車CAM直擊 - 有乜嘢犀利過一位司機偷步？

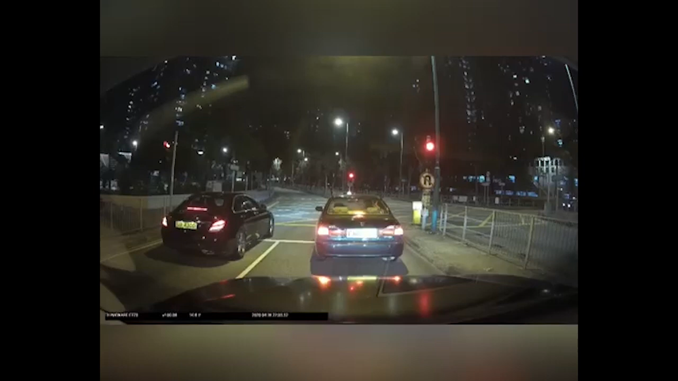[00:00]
哇！黐線㗎啦架車，哦，衝曬燈。 佢做乜嘢啊？ 兩架車都係啊，低能啊！ 但係等一陣㗎咯，見佢。 低 B 嘅兩架車都係。 係咯。